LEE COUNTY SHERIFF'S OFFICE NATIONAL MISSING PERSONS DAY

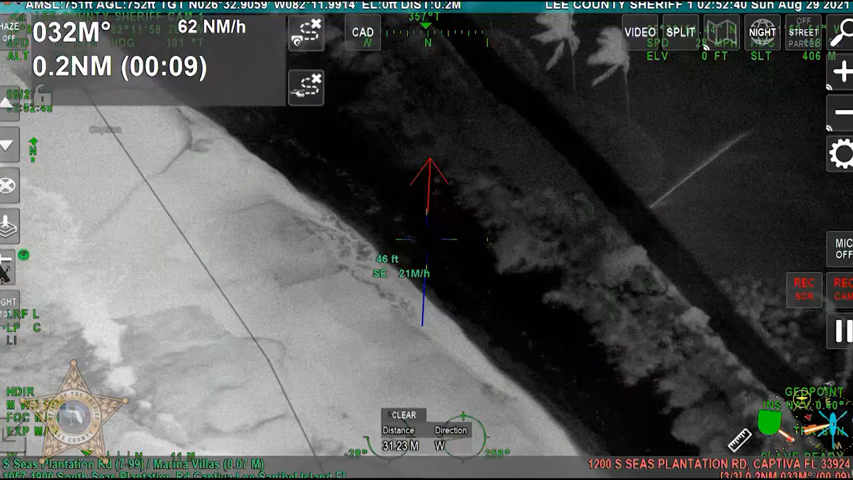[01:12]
while our helicopter utilizes the FLIR camera equipped with heat detection
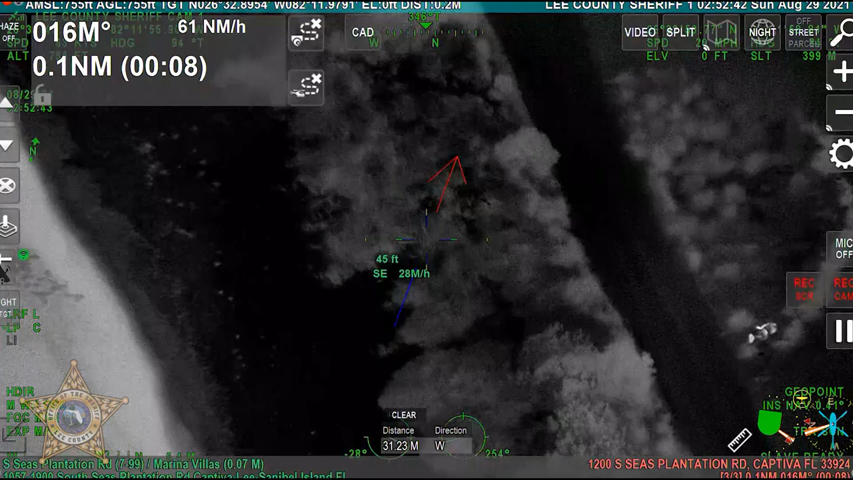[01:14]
to cover more ground looking for your loved one. Okay, he's getting right there off your driver's side door.